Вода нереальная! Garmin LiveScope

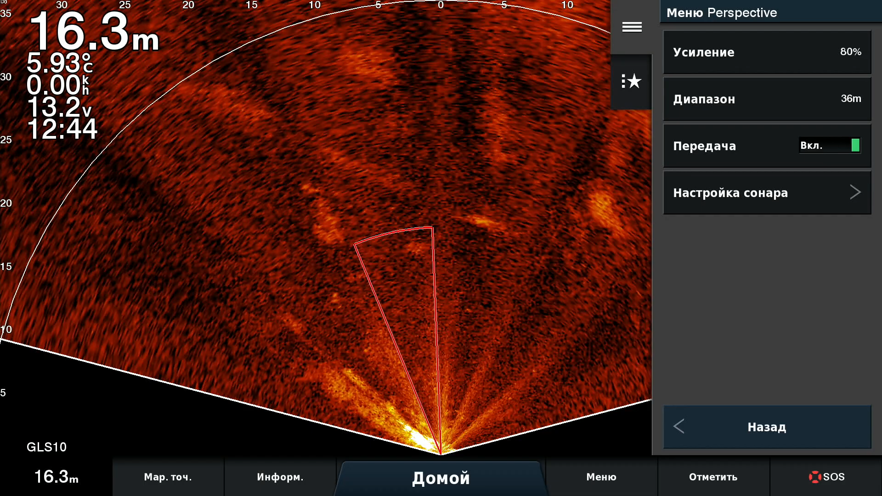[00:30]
On screen: depth 16.3 m, water 5.93°C
на 16 на глубине больше чем 10 метров 16 у нас сейчас давайте я поставлю там типа 50 вперед ну учитывая что я даже ручку еле поворачиваю такая струя конечно что-то увидеть реально